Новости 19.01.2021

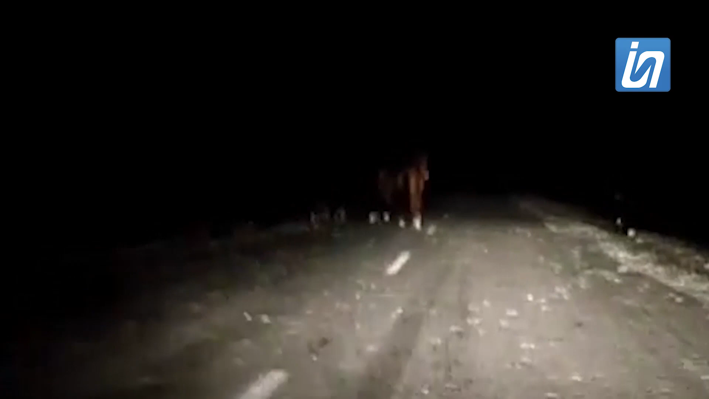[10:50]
На пути пробки в виде табуна бродячих лошадей. Забывших своих упитанных и недешевых животных, просьба обратить внимание на комментарии к посту. На мясо их угнать и пусть потом ищут, раз не смотрят.